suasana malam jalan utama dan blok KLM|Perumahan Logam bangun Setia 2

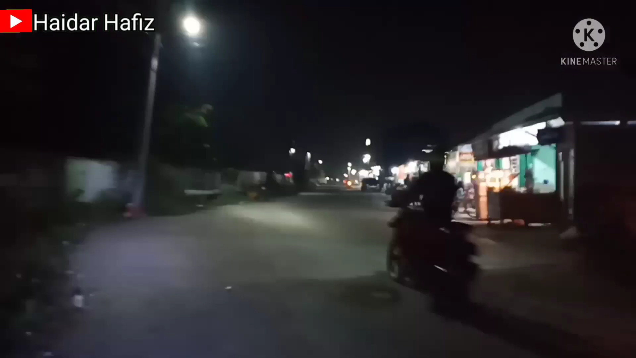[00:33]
Suasana terbaru Di vlog KLM Dan ini dia Saya sudah ada di vlog depannya Vlog A Di rupo depan Di vlog A Suasana malam hari Di vlog A Jalan utama Untuk Suasana malam hari Di vlog
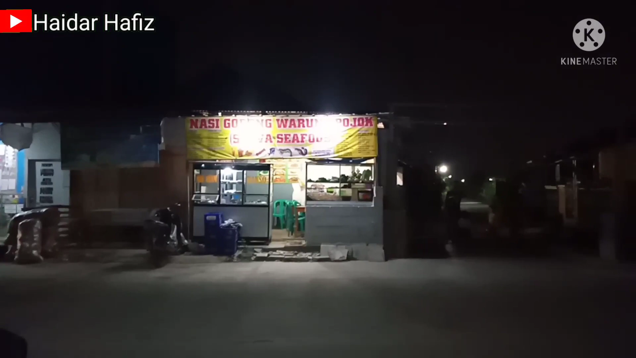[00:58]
Depan ya vlog Abis sampai Vlog Di vlog C ya Sebelumnya sudah ada di video saya Sebelumnya guys ya Nah ini dia Suasana malam hari Di vlog
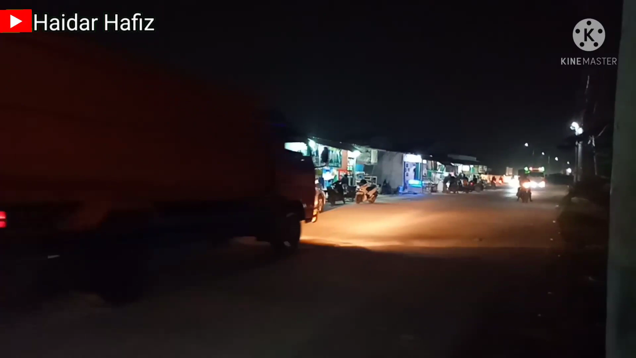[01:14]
Depan ya Depannya di vlog Depan jalan utama guys Sangat ramai sekali ya Kendaraan Orlalang Untuk di ketahui sendiri guys Kalau tidak salah Untuk di Perum LBS2 ini Sudah Kurang lebih ya Sudah 6000 unit Terbangun ya guys ya Kalau tidak salah ya guys ya Dan
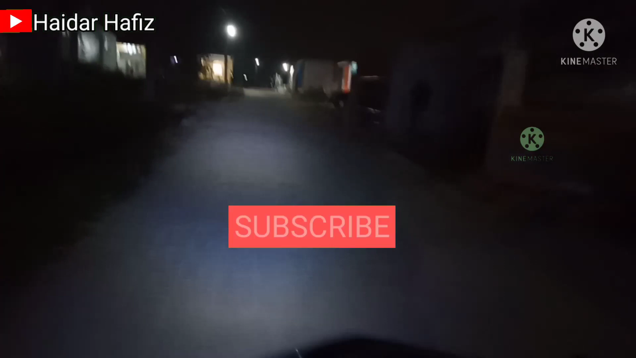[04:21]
main Ya guys ya Malum minggu juga Tadi ada yang Batar bakar Ya guys ya Membun-mukul Dengan Keluarga Saudara Ya Di Blok K1 Jalan Gang Atau jalan Blok K1 Depan Ya guys ya Ini Dari Tentu Buat yang Sudah Sudah Ambil Ya Di Blok K1 Ini Saya Mereview
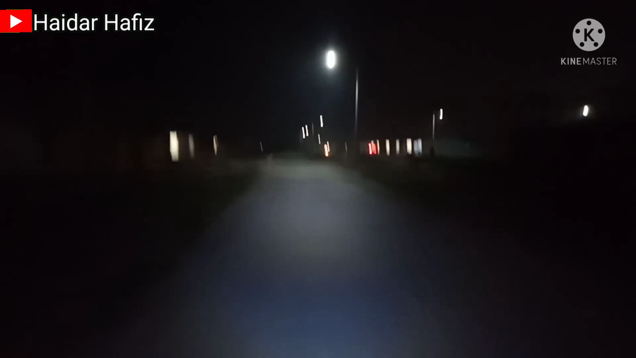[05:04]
Nah Ini Sekarang Pesisi saya Sudah Di Jalan Utama Ya Guys Jalan Utama Di Antara Blok K Dan Blok L Nah Ini Dia Sini Depan Ini Masih Pistichor Sepertinya Guys Untuk Jalanan Ke Blok K Ini Blok K Yang Terbaru Sebelah Sona Masih Gelap Jalan Sudah Laku Dan Bloknya Masih Gelap Masih Dalam Progres Finishing Ini Dia Sekarang Saya Berada Di Blok L Depan Ini Depannya Blok L Samping Jalan Utama Blok L Juga
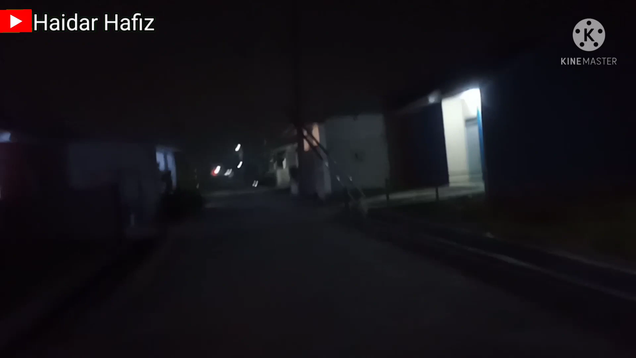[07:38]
Sebelah Sana Gang Gang Itu Sudah Rame Lampu Penerangan Setiap Jalan Sudah Ada Ini Kita Blok Diri Guys Untuk Tadi